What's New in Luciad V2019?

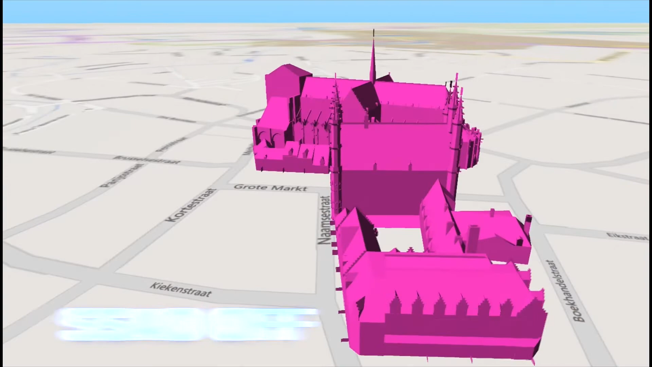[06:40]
with the Leica sensors becomes more and more detailed and you can have beautiful buildings and very detailed data being acquired.